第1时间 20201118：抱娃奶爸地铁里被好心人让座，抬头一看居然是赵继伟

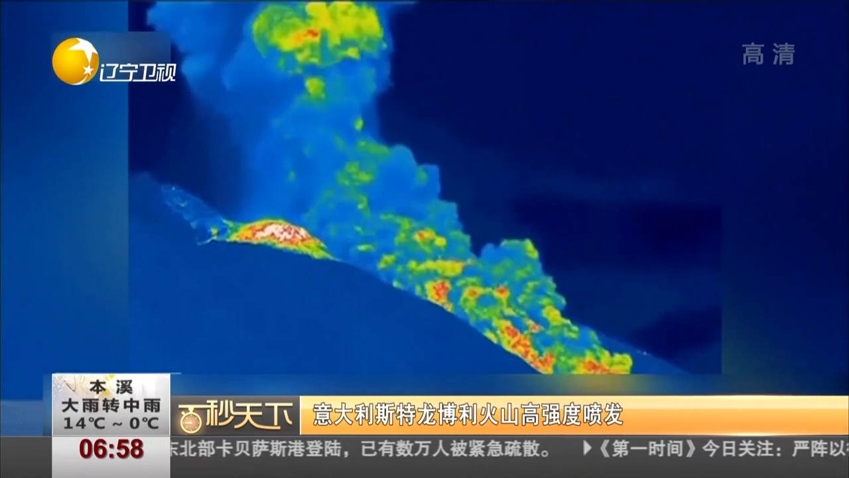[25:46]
意大利国家地球物理与火山研究所表示，这是一次高强度的喷发，
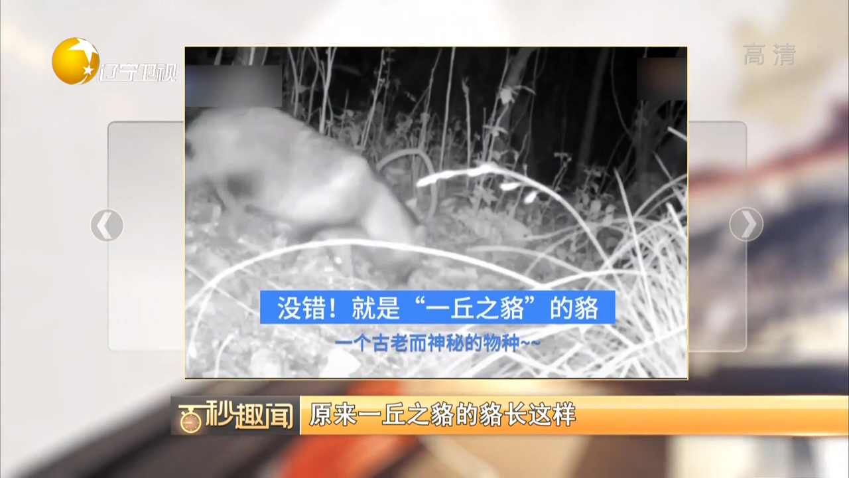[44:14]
近日在杭州良渚东明山，一台红外相机拍下了一个古老而神秘的物种，经过辨认，它就是成语一丘之貉中的貉。貉是犬科非常古老的物种，被认为是类似犬科祖先的物种，会在秋季大量取食，直到体重比原来增加50%为止。葛平打个招呼吧，你好貉，百闻不如一见。